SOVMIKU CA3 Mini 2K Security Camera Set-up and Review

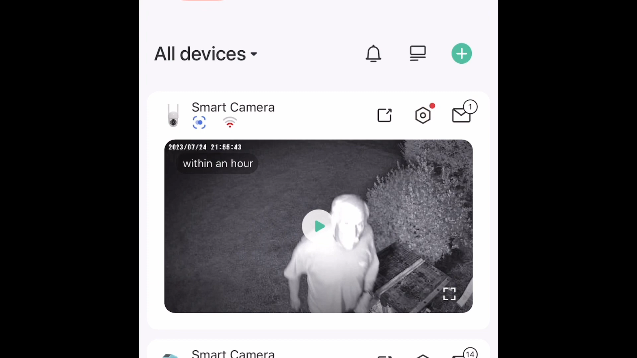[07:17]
I see here that I have a new notification by the envelope there. Well, that's me going out to do chores this morning.